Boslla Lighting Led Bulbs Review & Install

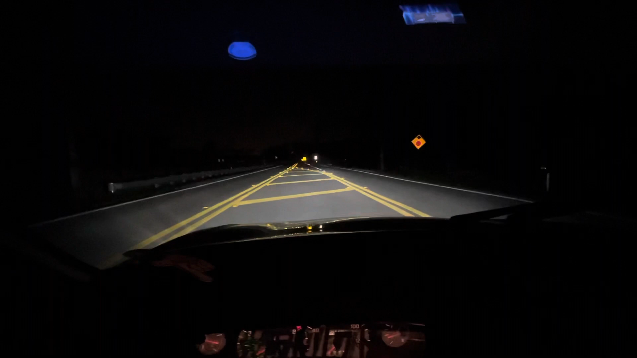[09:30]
It literally lights up the road. I'm just in the middle. Just because I don't want to record and drive. But, I'm going to finish the video out once I get home.